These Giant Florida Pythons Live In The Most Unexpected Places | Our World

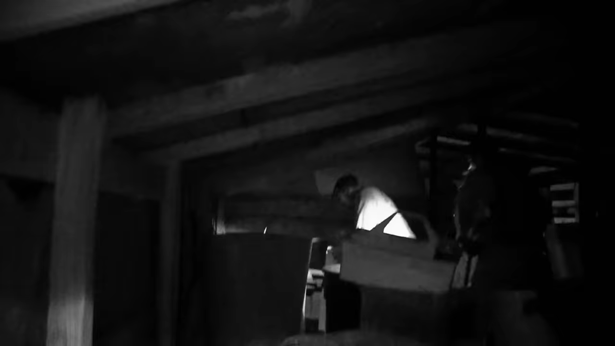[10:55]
The python was coiled up right in this corner right here, with the chicken in it.
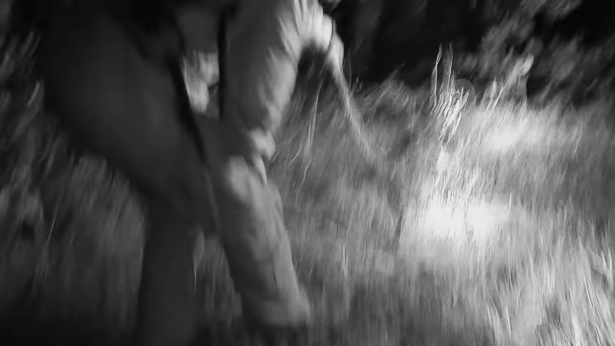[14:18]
Here she comes. Here she comes. Look at that.
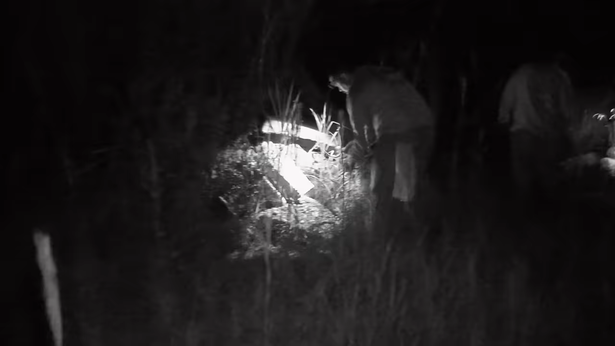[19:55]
We're coming up the road. What do you got?
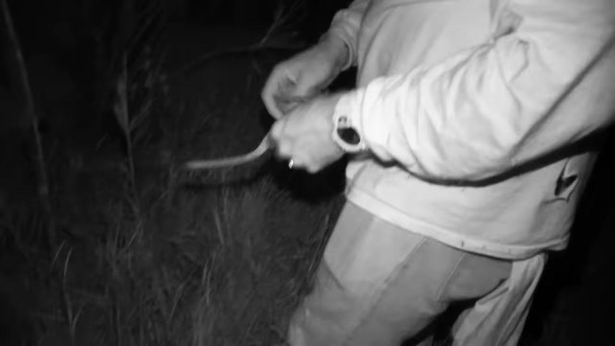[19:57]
Tom, it's just a corn snake.
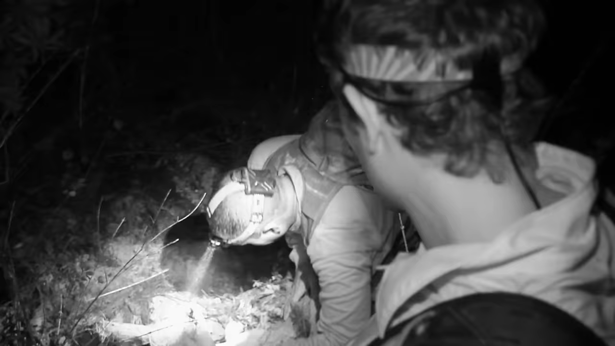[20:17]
Maybe a python had been there and had a tussle, had killed something.
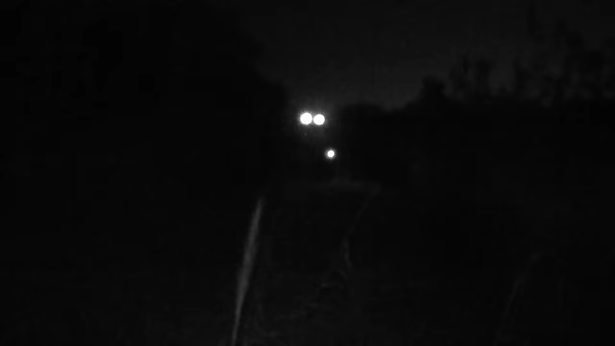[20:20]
When I was a kid, I used to come out here.
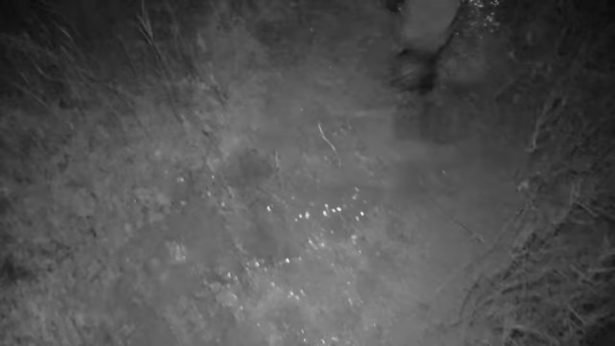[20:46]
We take a last look around for pythons at the end of the levee.
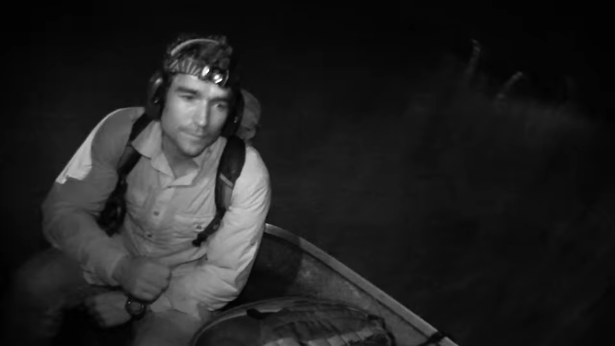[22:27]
On our way back, an unexpected stop.
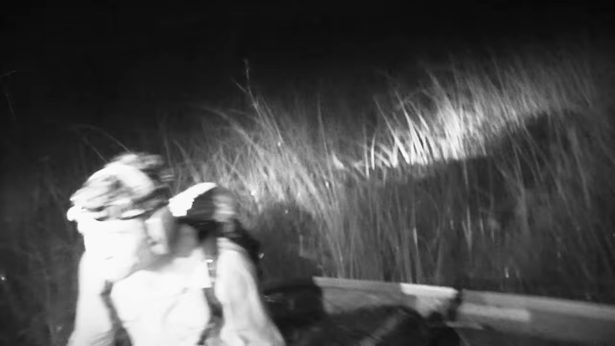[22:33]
Our airboat smashes into solid ground, launching us into a canal.
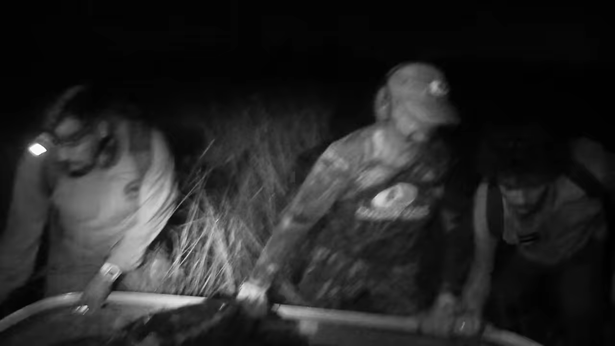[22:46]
It's going to take some muscle to get it off the bank.